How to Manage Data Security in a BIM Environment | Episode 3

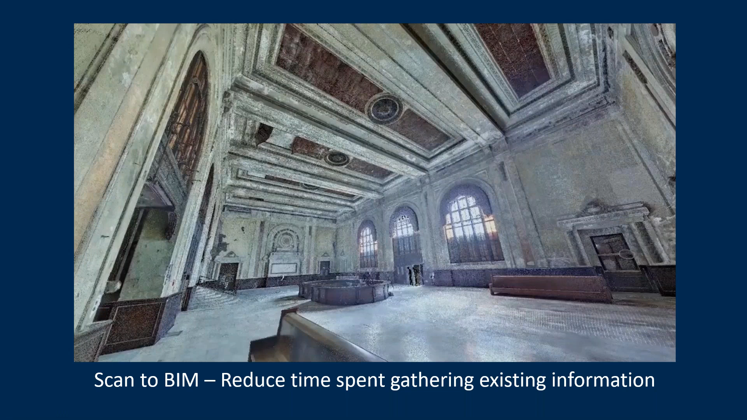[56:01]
what I want to present is a scan to BIM workflow that is quite beneficial when it comes to reducing the time spent on gathering this existing information. This is something that we see is becoming a lot more popular with our clients. It really can reduce the amount of time you spend on gathering existing information to a fraction of the time. And of course, the information is always at your fingertips when you're needing to proceed through the design process. So let's just have a look at what it looks like.
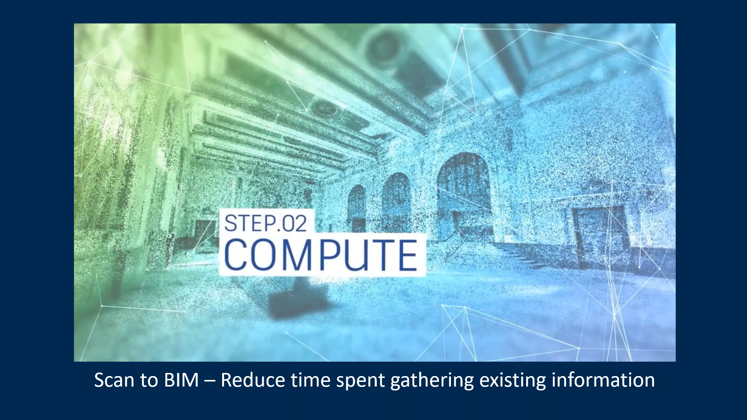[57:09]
Once the scanning is complete, you then move over to the computing process where this information is analyzed.
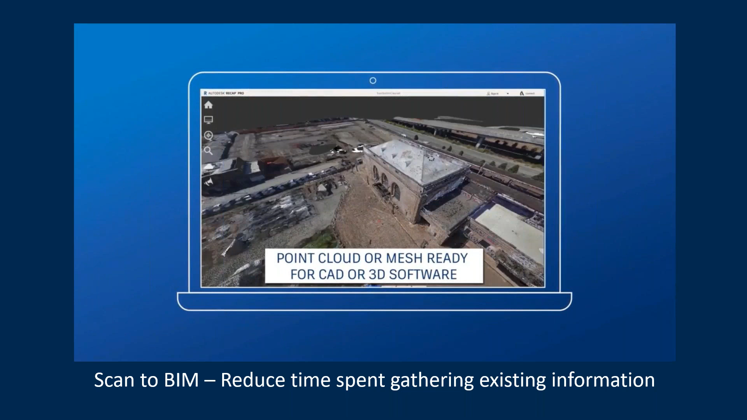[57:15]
So you've got your scan data that you can go and import into your design software, this one being Revit.
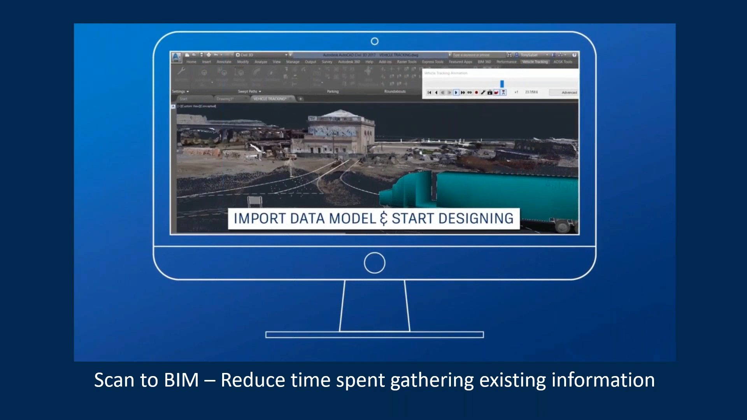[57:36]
depending on the nature of the project, but ultimately you want to design and build with confidence that you can get from this kind of workflow.